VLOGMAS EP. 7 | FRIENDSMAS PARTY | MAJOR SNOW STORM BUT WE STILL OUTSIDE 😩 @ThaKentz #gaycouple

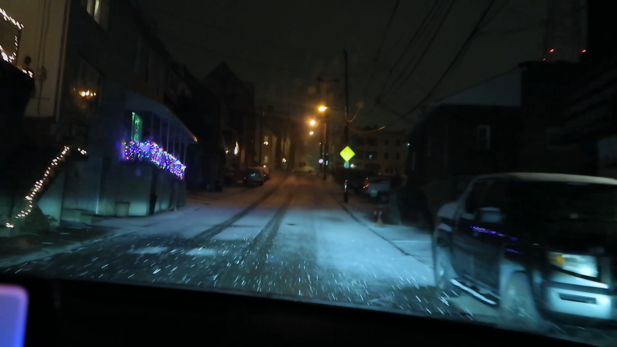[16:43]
So we just have to commit, and yeah, that's what happened. We didn't realize it was getting this bad until about halfway there, and we're like, we should have really just turned around, but we're halfway here now, so. Yeah, we're a minute away at this point. This is up here by our one place we like.
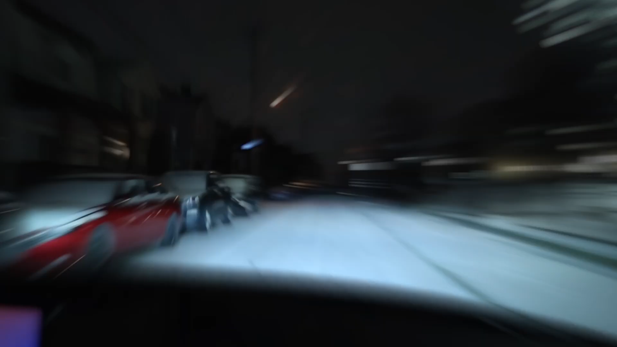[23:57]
So y'all, this is our current situation because we wanted to come out and party. This is what it gives a Pittsburgh in the winter when you think you want to be grinding and go to the bar and have some drinks. Turn right onto Merrimack Street. We out here, it's a snow.
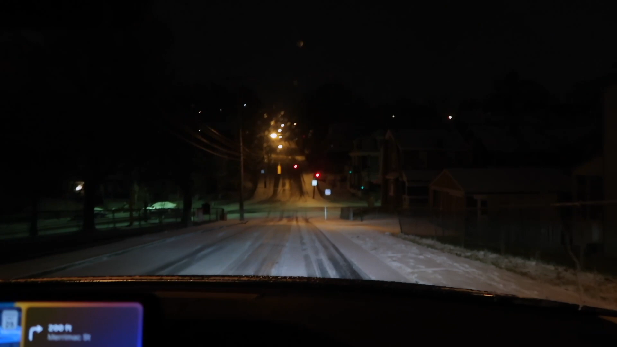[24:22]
It wasn't snowy when we left, but now it is. Life in the Berg. All right, guys, we have made it home.